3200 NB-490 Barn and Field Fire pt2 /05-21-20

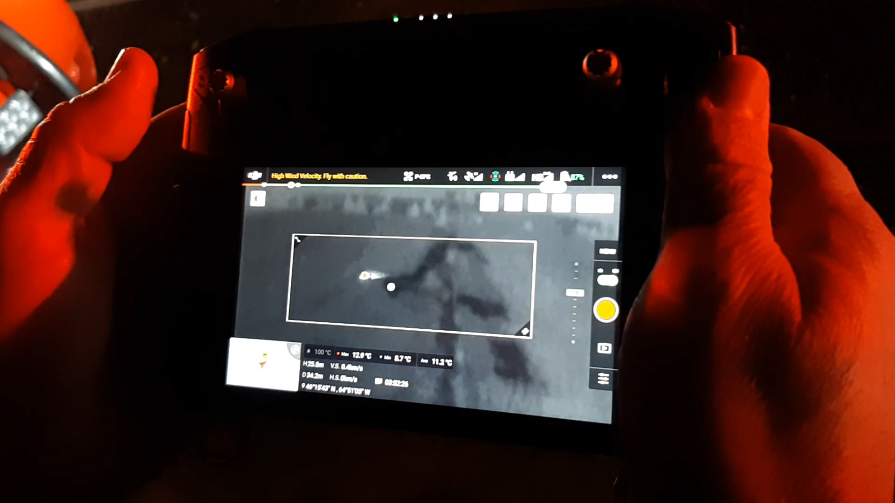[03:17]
That's FLIR? That's FLIR system, yeah.
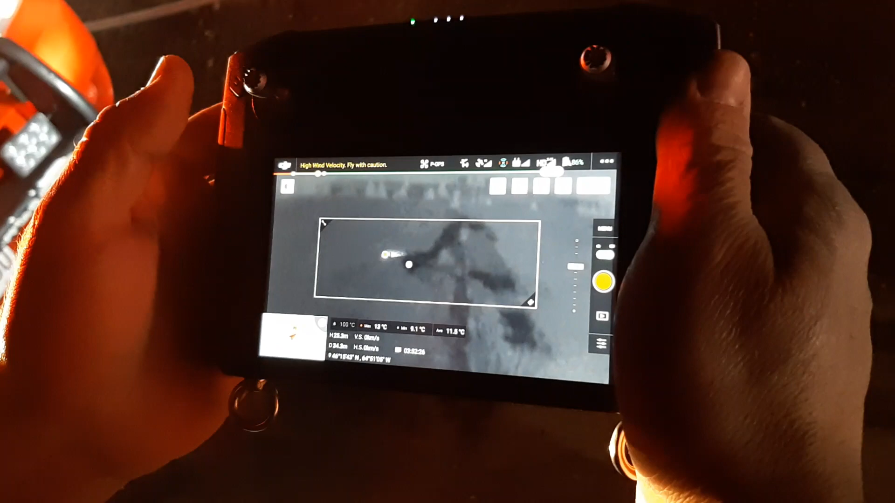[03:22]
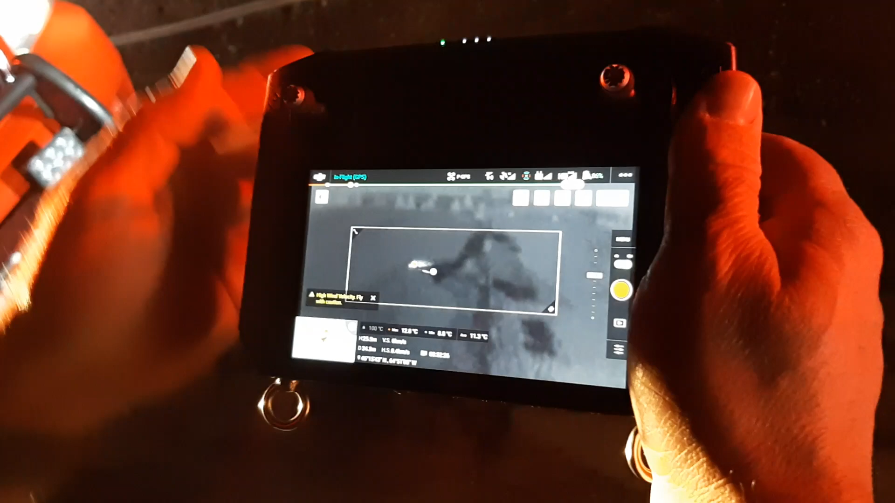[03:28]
Right now, like if you look back down the field there, like basically where that Argo or whatever it is, that's the hottest thing in the field right now.